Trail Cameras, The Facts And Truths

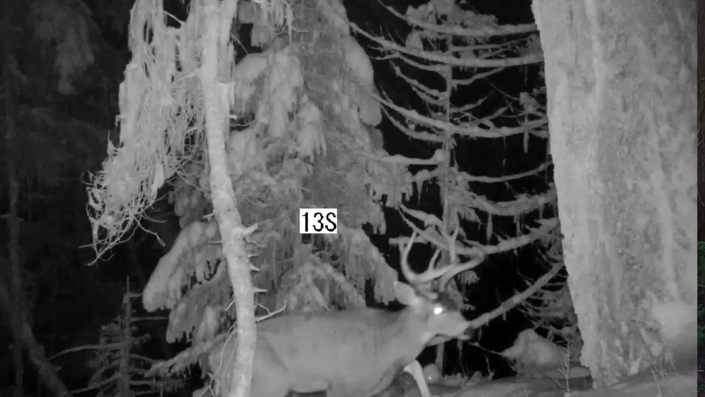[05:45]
through possibly so i want the fastest trigger trigger time possible setting to resume
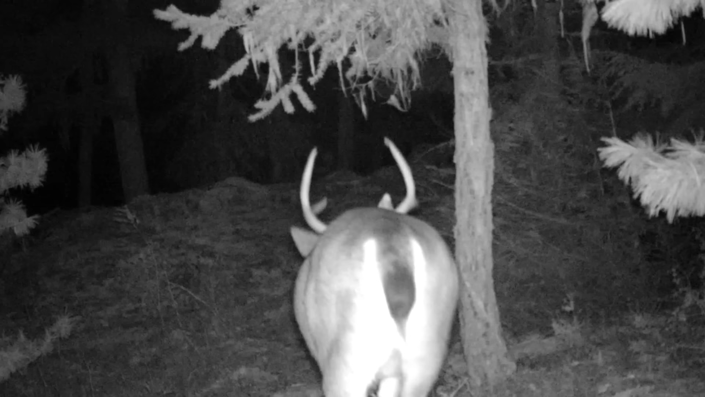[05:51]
videotaping as soon as i can on that camera now when you do that a lot you might think yeah what about branch it branches and wind triggering the camera
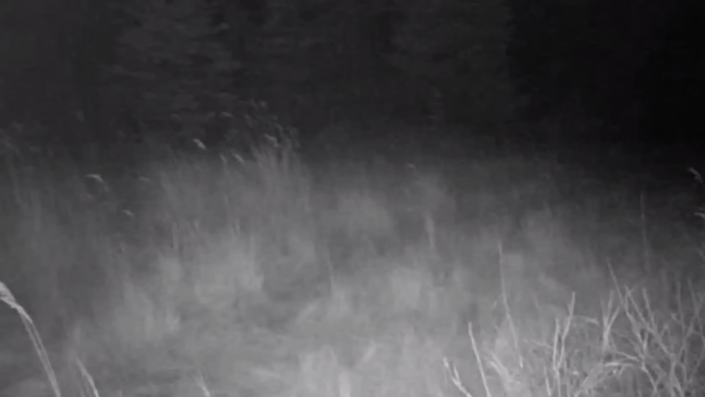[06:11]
when at night time when that ir flash goes off it'll illuminate what's in front of it and anything beyond it is a lot more darker so if you have branches in front of you it takes up most of that infrared shine and reflection
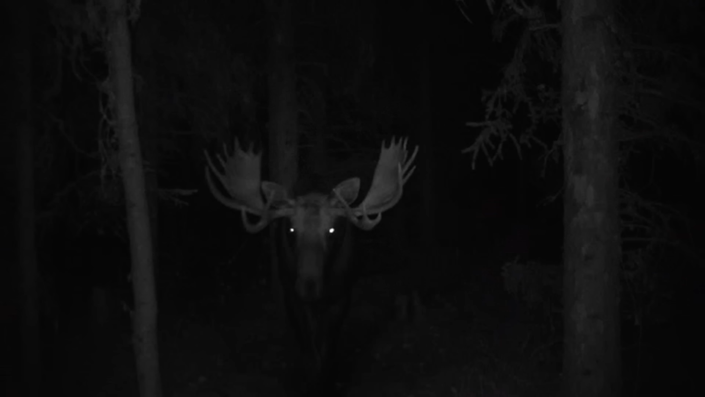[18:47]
moose at nighttime a big bull moose facing the camera at night times is a pretty cool catch it's a real neat thing to to capture and share but yeah i think of